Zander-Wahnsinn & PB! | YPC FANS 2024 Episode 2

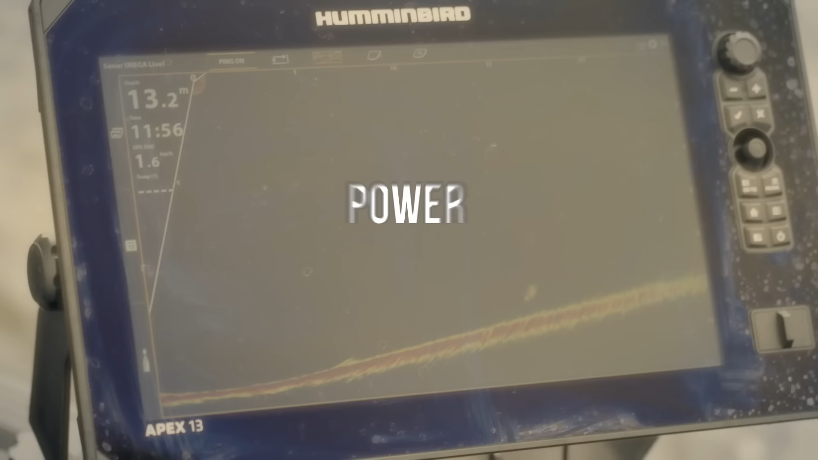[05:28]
On screen: depth 13.2 m
So, jetzt machen wir einen Pendelwurf.
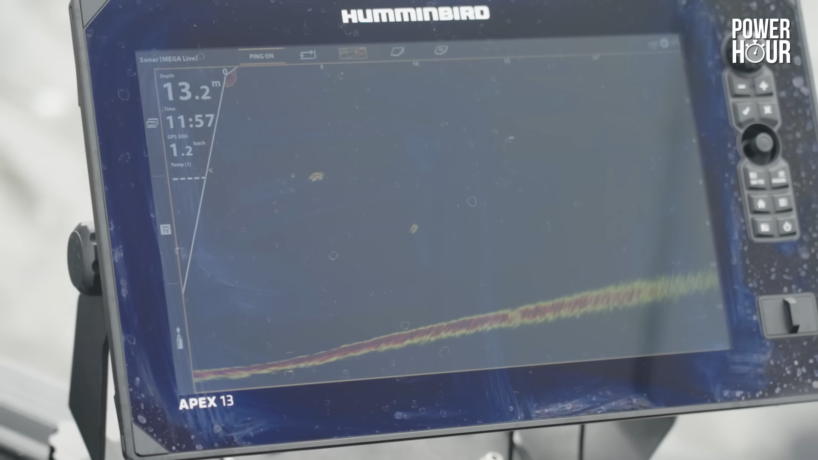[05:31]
On screen: depth 13.2 m
Warte. Jetzt. Schon schnell. Stopp. Bisschen hoch. Halten. Bisschen hoch. Stopp. Bisschen hoch. Dieses langsame Hochkurbeln, was ich gesagt habe.